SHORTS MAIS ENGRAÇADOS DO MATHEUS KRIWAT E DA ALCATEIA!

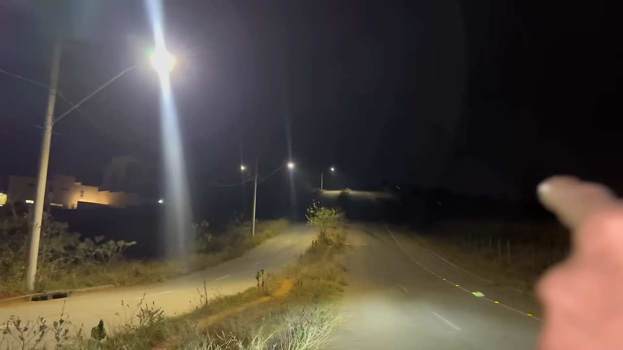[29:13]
Mano, olha só essa linha reta aqui em cima que eu vou ter que subir agora.
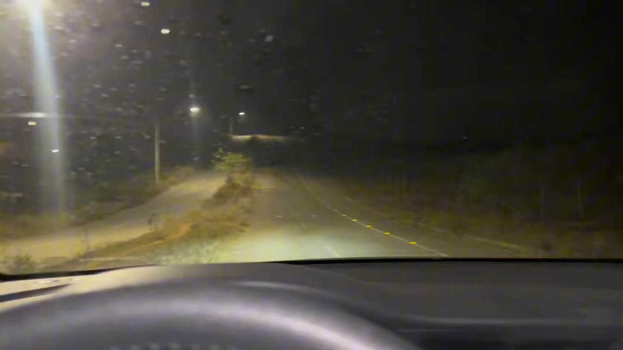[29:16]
Mano, meu Deus do céu. Mano, vamos lá. Gente,